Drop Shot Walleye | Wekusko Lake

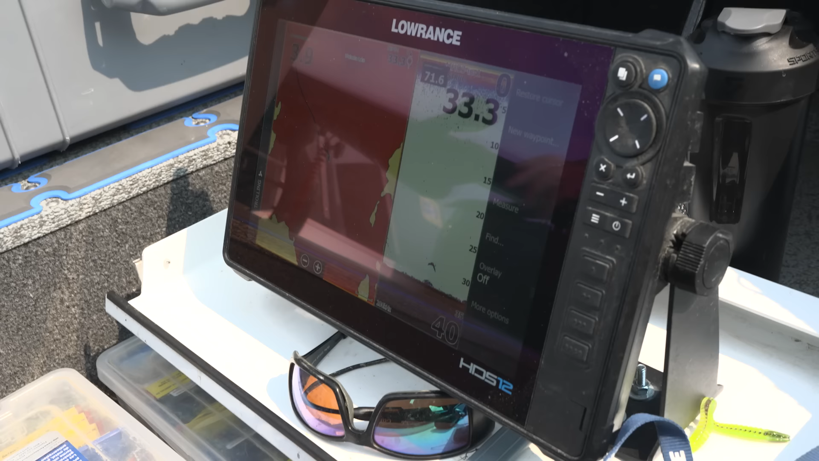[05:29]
I'm seeing a lot of fish in 30 to 40 feet.
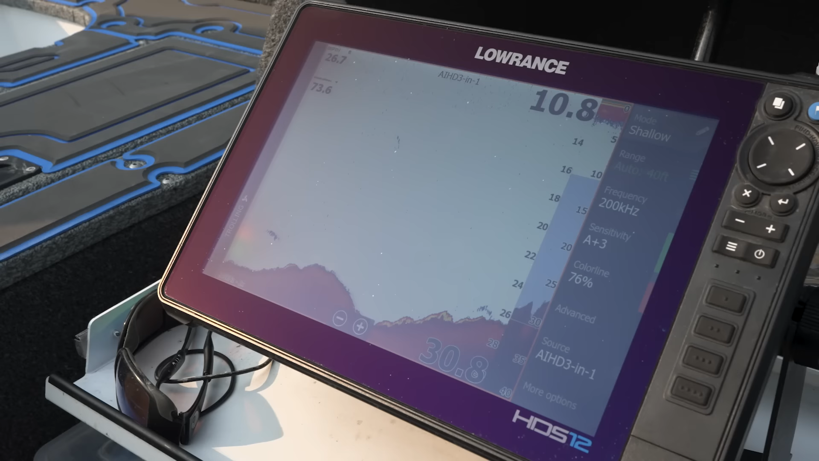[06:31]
Or you can just slide onto that 20, 22, 26 foot flats that are adjacent to it or right on the bottom side of those boulders.
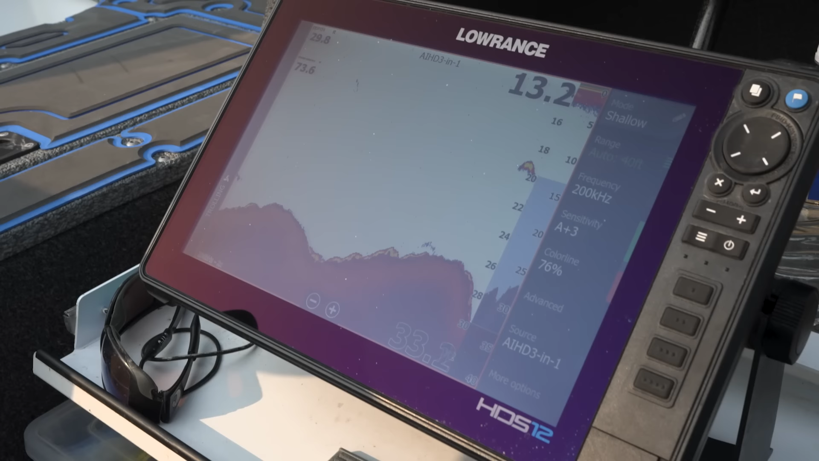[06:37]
And you just kind of got to work at it.
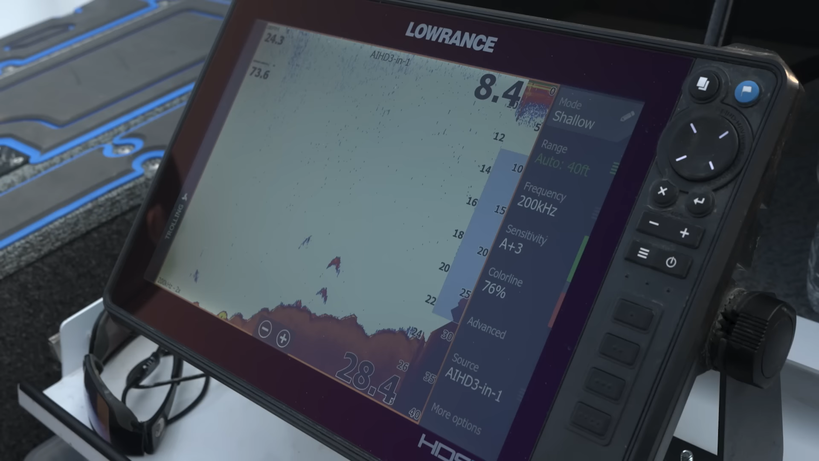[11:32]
And so what we're looking for is just mid-lake humps.
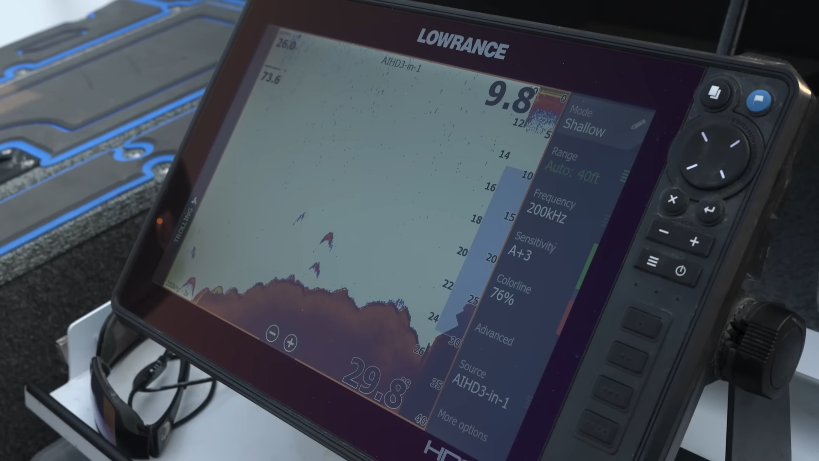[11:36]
Fish are just stacking on top where we can catch them ethically, not in those bare trauma zones. And when you find those pods of fish, you're sure to find a whole bunch of them.